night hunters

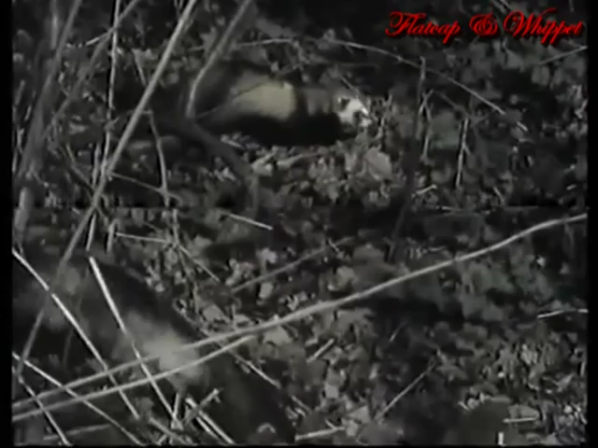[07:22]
The rough wooing that follows is typical polecat behavior and causes the female to ovulate prior to mating.
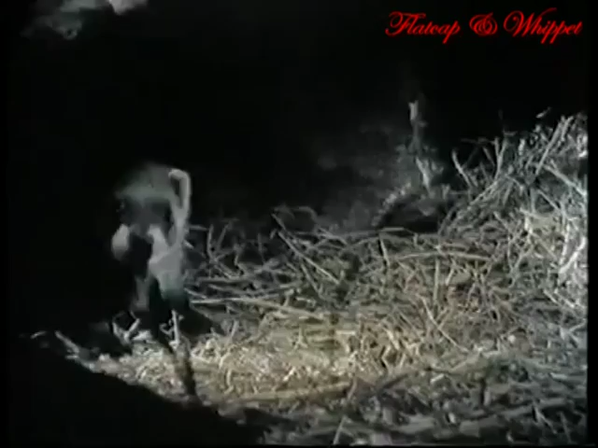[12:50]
Already they are eager to explore their surroundings, but at this stage it is dangerous to venture outside. Their mother always blocks up the entrance with leaves before she goes hunting,
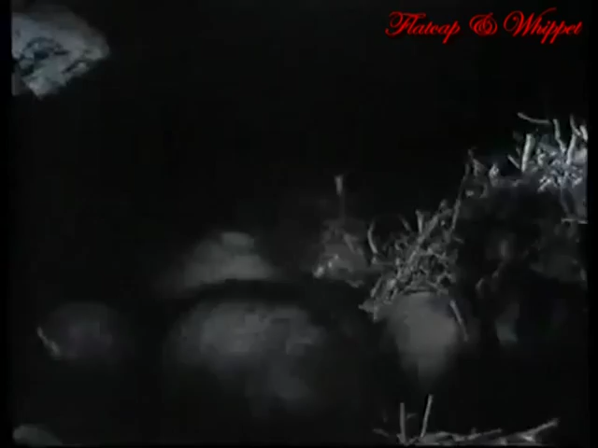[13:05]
to keep predators such as foxes and buzzards at bay.
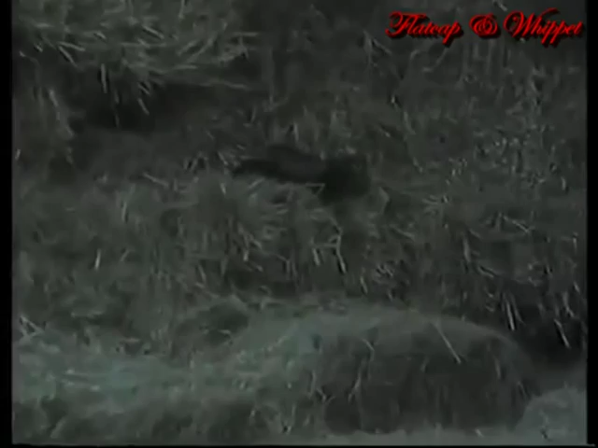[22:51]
Unfortunately, it hasn't got the barn all to itself.
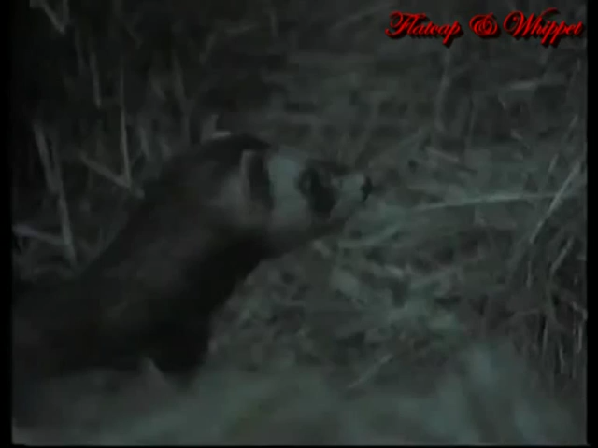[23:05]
Another hunter appears in the loft, the farmer's ferret, perhaps set to catch mice,
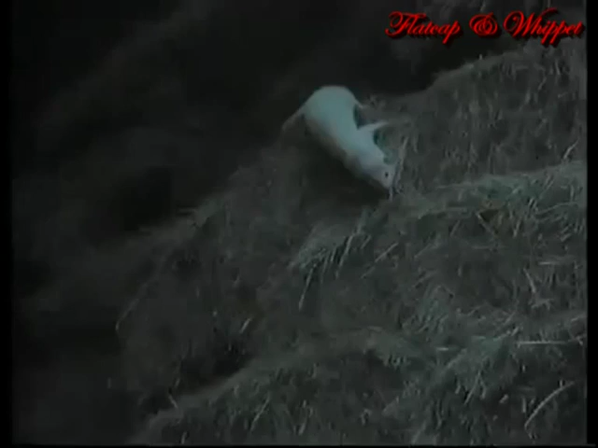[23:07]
or on an unofficial sortie from its cage.